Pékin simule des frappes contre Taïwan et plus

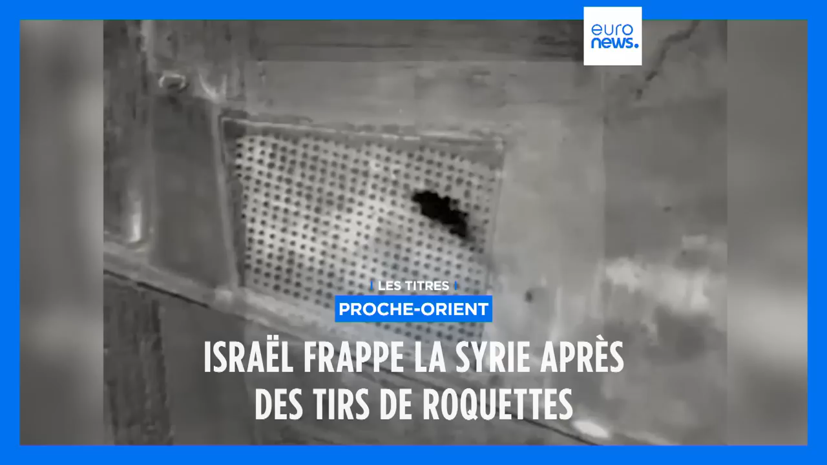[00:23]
Israël a annoncé avoir frappé la Syrie en riposte à des tirs de roquettes.